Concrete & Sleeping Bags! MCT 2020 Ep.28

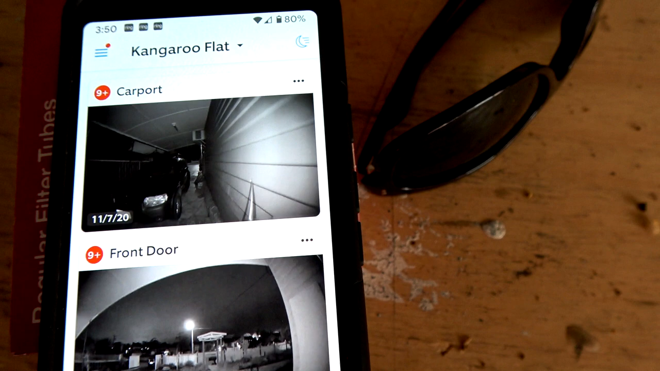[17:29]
So, it has the, what do you call it, the night vision.
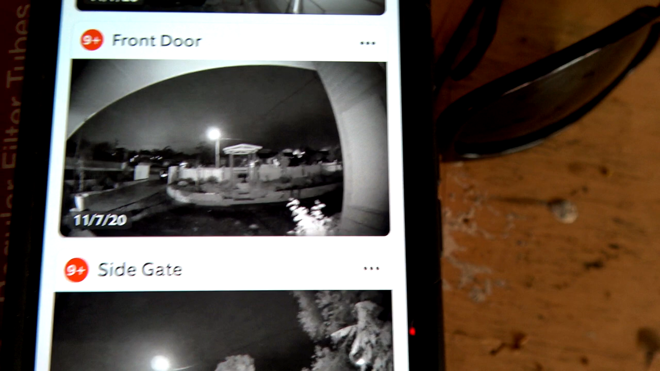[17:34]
That's out the front door, and then that's the side gate.